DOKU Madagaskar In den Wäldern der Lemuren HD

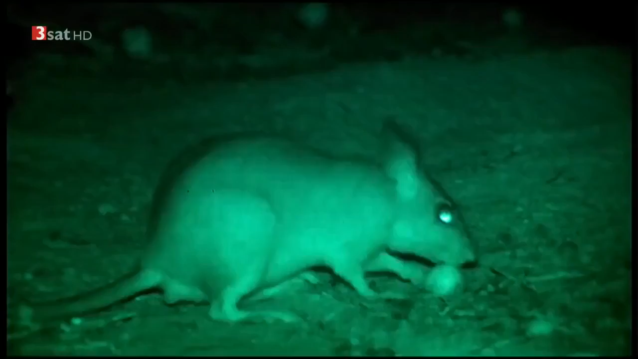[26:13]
Das wohl seltsamste Tier des Kerindiewaldes ist die Riesenspringratte. Sie erinnert mit ihren langen Hinterbeinen an Kaninchen und lebt ähnlich wie diese in großen Erdhöhlen. Sie sind die größten Nagetiere Madagaskars und die seltensten.
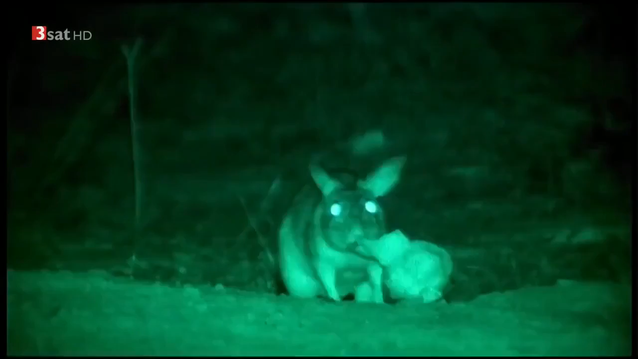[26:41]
Sie kommen nur hier im Gebiet von Kirindi vor. Die Nager leben sehr heimlich. Aber ihren Namen tragen sie zurecht.